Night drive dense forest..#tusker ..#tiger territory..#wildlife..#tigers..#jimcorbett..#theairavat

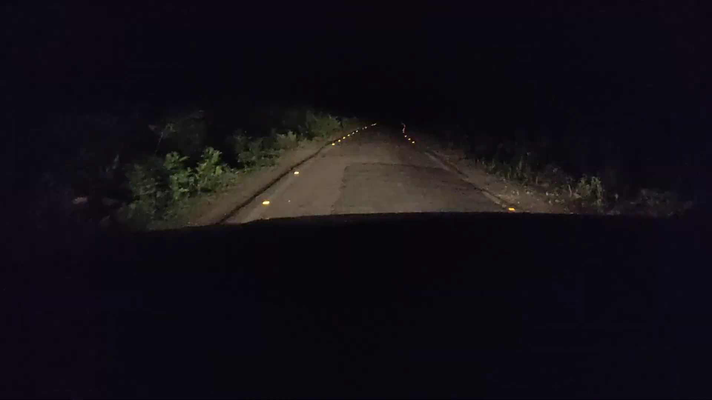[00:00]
ये देखो दोस्तों, आज हम फिर से नाइट ड्राइव पे निकले हैं। बस आपको जंगल दिखाने के लिए निकला हूँ।
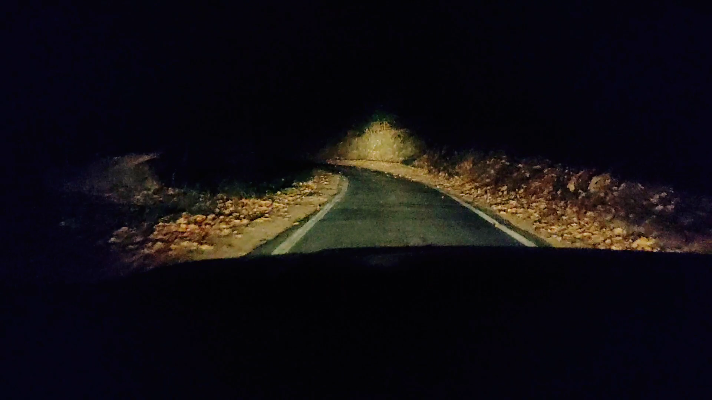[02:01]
ये देखो जी, सुंदर सी रात घने जंगलों के बीच में। कितना शांत और सुंदर लगता है जंगल।
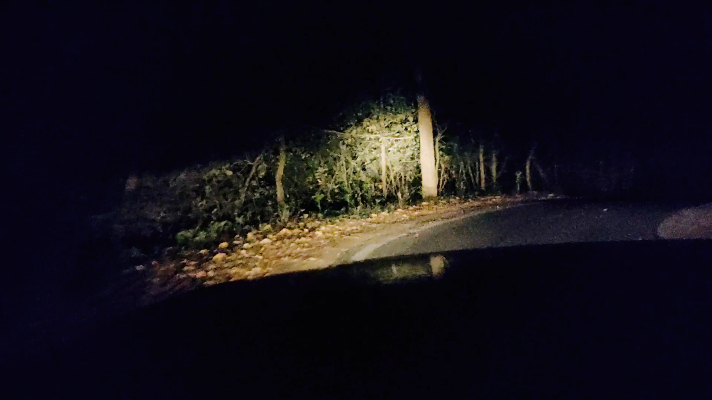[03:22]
ये दोस्तों वही वाली रोड है जो मैंने एक वीडियो डाली थी जिसमें आगे आगे टाइगर चल रहा था, यही वाली रोड है।
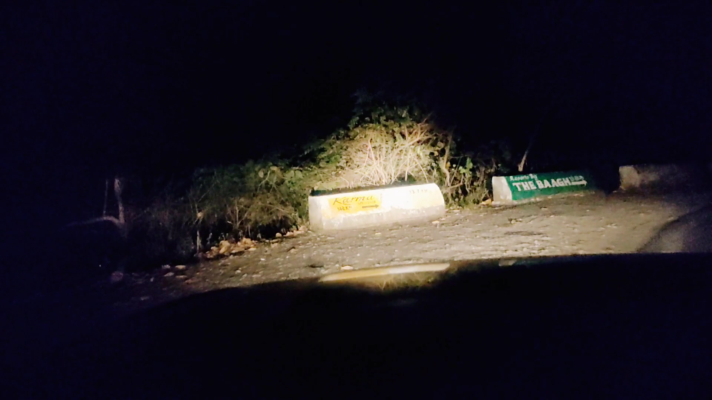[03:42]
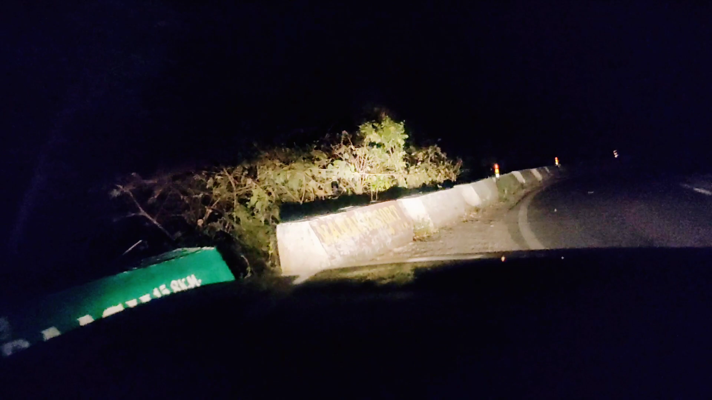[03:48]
अब आप देखिए, एक साइड पे राइट साइड पे पहाड़ है और लेफ्ट साइड पे है खाई। अगर सामने से हाथी आ गया, हाथी भाई, तो देख के ही हालत खराब हो जाएगी। बस ऐसी जगहों पे ही थोड़ा सा लगता है कि अगर कभी हाथी आ जाए तो क्या होगा।